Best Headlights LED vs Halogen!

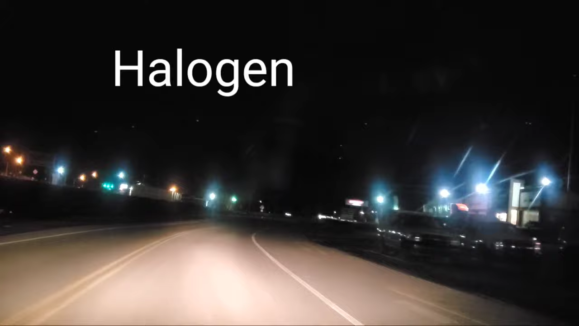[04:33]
Now, we'll show you guys these halogen bulbs on the same exact road. Now for the LED headlights, let's check these out.